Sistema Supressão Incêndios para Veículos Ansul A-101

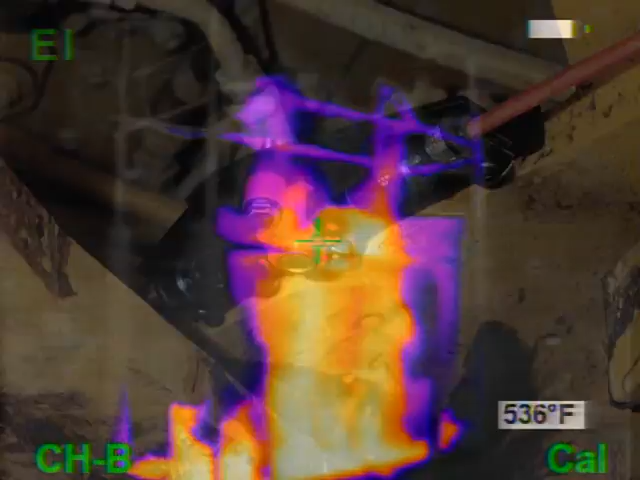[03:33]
On screen: spot 536°F
infrared, or all three, depending upon the configuration of the equipment.
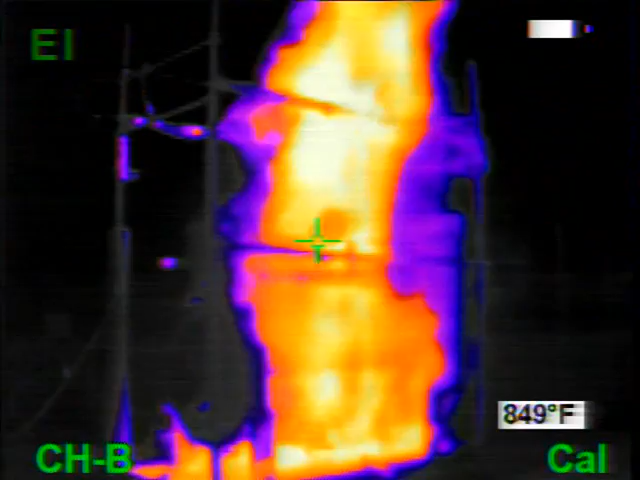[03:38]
On screen: spot 849°F
The Check Fire SCN, or self-contained model, provides automatic fire detection,